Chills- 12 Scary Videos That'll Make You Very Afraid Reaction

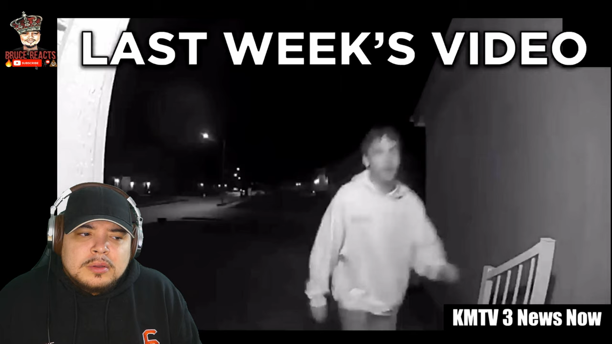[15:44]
This individual realized he picked the wrong house to enter, when at 4am UFC star Anthony Smith was awoken to strange screams in his home.